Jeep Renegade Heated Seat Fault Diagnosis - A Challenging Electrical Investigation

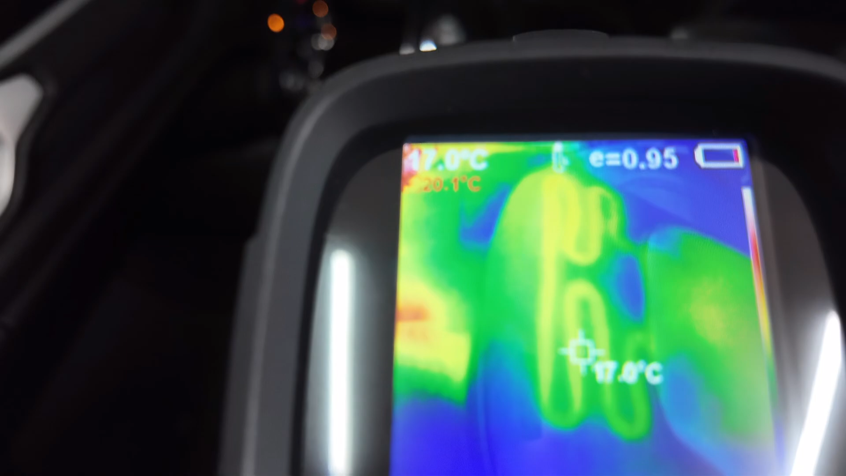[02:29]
actually see exactly which way they all go down, looks like it goes into the pad, and then, there's a rear one got a pad in it?
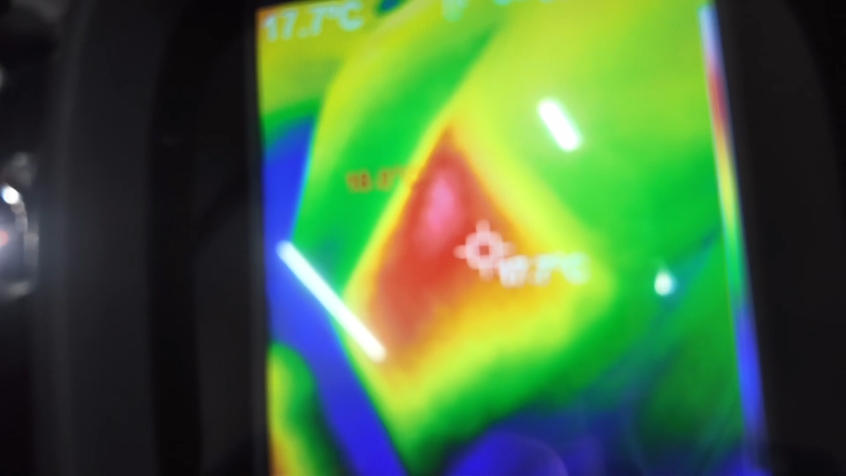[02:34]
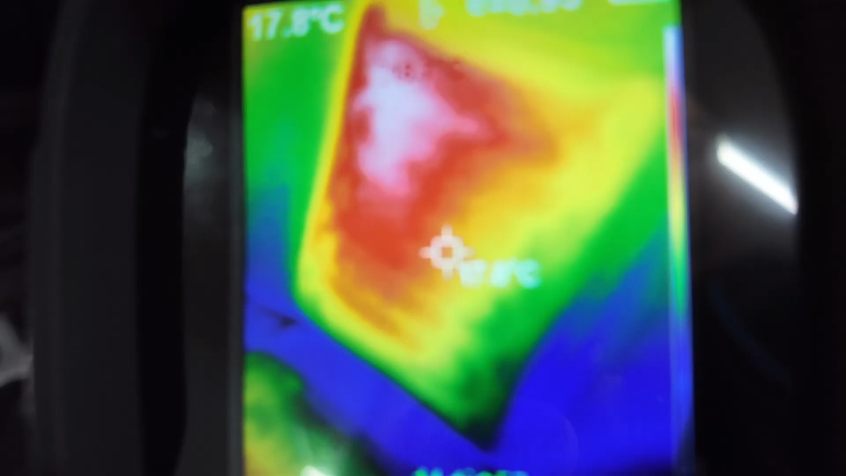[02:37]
Yeah, so a bit like a heated window, just going backwards and forwards,
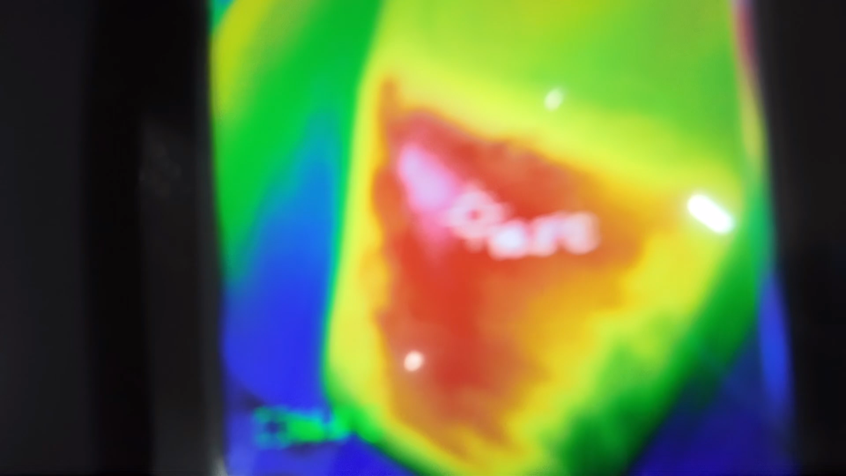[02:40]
a bit down there, and down there, and we've got, so if it comes in on one,
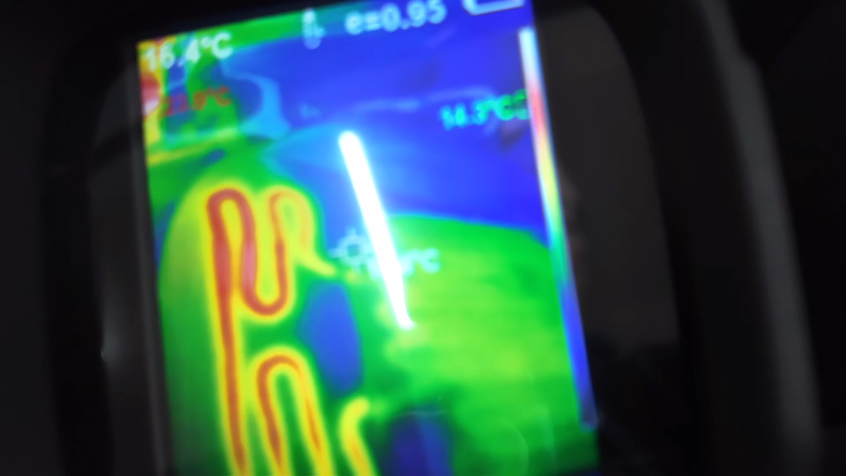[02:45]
any break between that lot, it's only got two wires, or I think any break will stop it doing it.
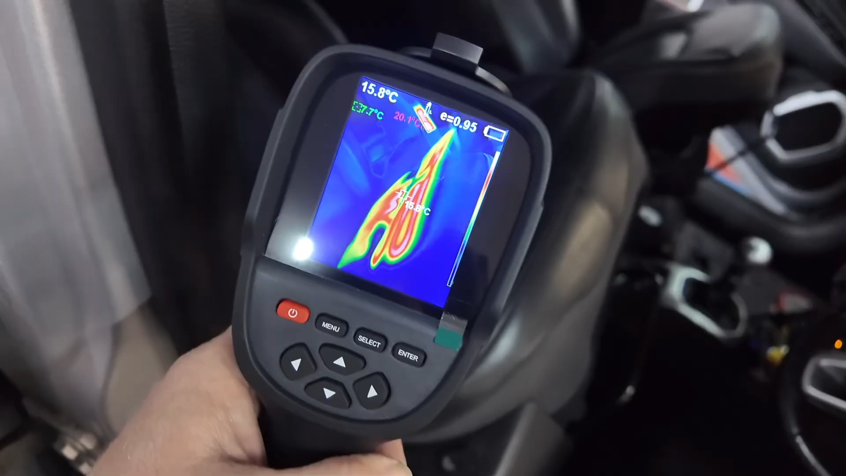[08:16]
On screen: spot 15.8°C, max 20.1°C
There we go. So, the bottom pad on the driver's side is working.
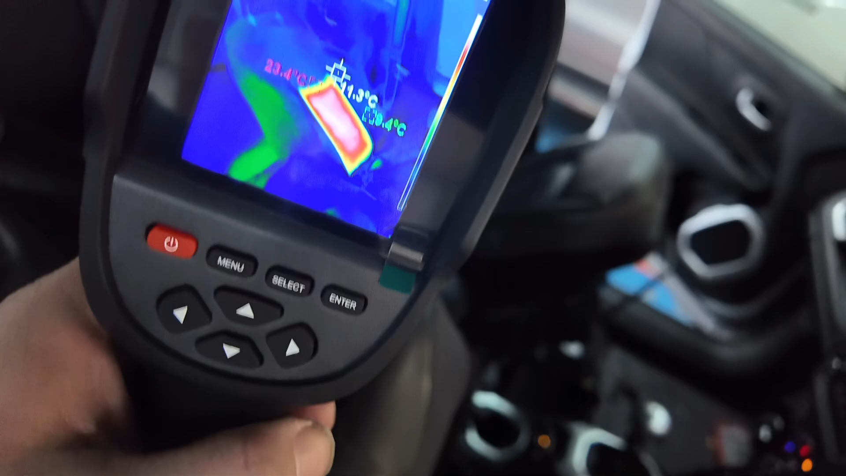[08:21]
Rear pad on that one. So, that means we put a new pad in the back there.